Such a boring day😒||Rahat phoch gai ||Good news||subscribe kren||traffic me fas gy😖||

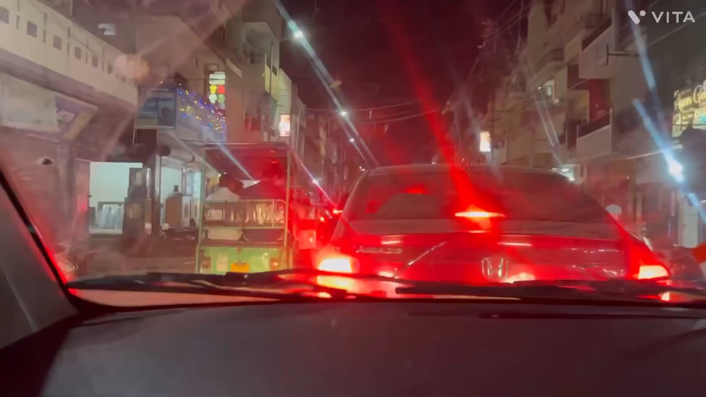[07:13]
सारे जगह से तो चले आओ, लेकिन यहाँ नरुला रोड पे पहुँचते ही ना जो भारी जाम का सामना करना पड़ता है
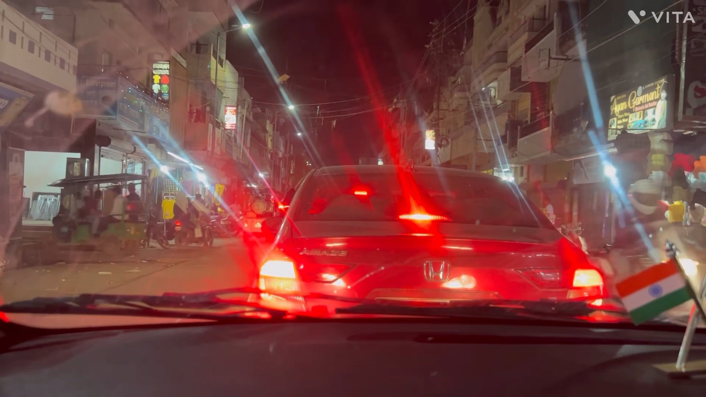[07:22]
इसका कोई हल नहीं, वो तो बताइए दिख रहा है आगे कैसे। अभी हो रहा है 9:38 और देखते हैं हम लोग यहाँ से घर, यहाँ से घर ज्यादा ज्यादा 5 मिनट का डिस्टेंस होगा है ना, घर कितने बजे पहुँचते हैं। 9:38 हो रहे हैं, ठीक है।